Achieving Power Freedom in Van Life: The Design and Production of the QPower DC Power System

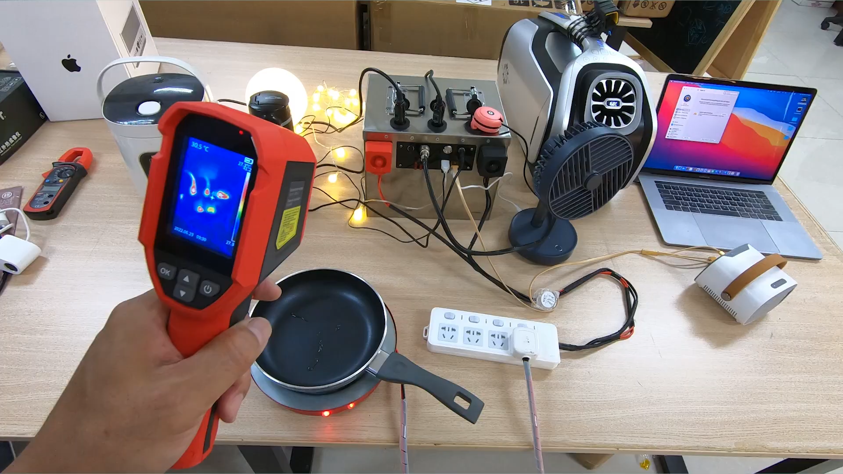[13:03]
Even when multiple devices were running at the same time, there were no signs of overheating or power instability. Demonstrated the battery system's excellent heat dissipation and power management capabilities.